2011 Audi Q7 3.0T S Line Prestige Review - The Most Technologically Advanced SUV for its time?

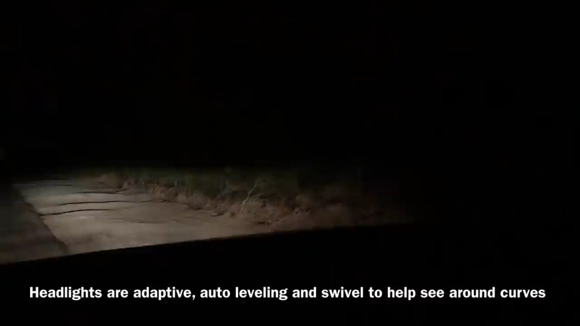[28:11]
left or right turn to the steering wheel at low speeds eliminates a light coming out this direction or that direction to help you see on certain corners some dark corners
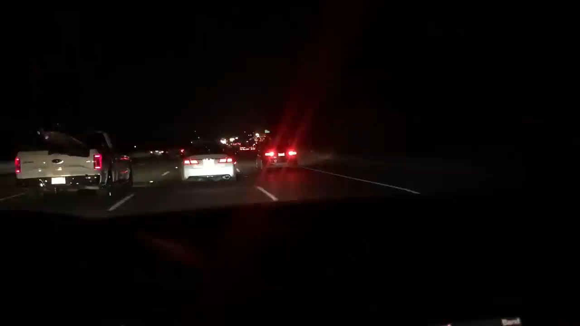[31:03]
regular night driving and i don't know people that know the roadblock is on but you'll see some cars like the brake lights are on like especially like um mercedes range rover you'll see people might accidentally turn them on but um um that's typically